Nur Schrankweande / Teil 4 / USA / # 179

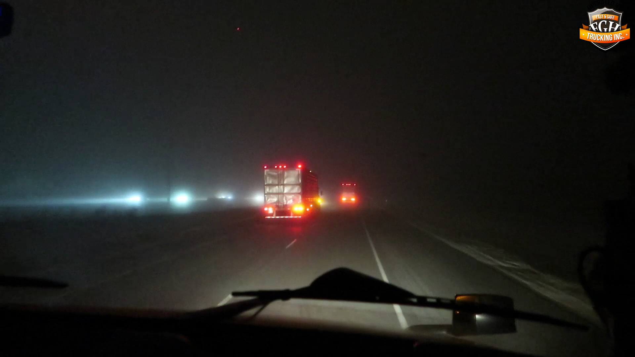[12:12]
Der Kamera sieht man das gar nicht so, wie neblig das wirklich ist. Ja, ja, es ist ganz komisch, ist das. Also es ist richtig dolle neblig. Und die fahren hier, vor allen Dingen die Trucks, ne?